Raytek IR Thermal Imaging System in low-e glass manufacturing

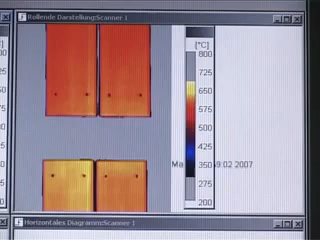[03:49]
the gs 110 software combines all measured data into a two-dimensional
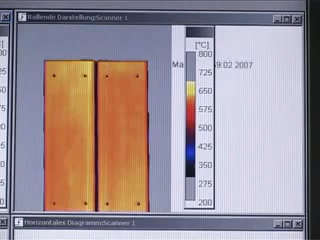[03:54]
thermal image which is displayed in real time on a computer screen if
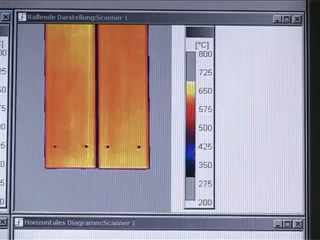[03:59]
temperatures are not within the specified range an alarm is triggered to allow for corrective actions
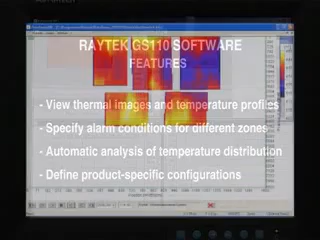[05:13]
quickly detecting thermal irregularities within the glass and identifying defective heating elements process parameters